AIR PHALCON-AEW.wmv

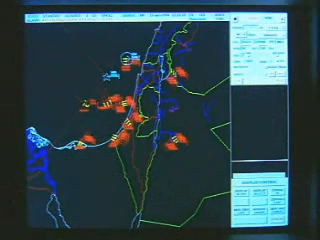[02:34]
The operator interacts with the system through an off-the-shelf workstation, running software that provides all the capabilities required for optimized operation.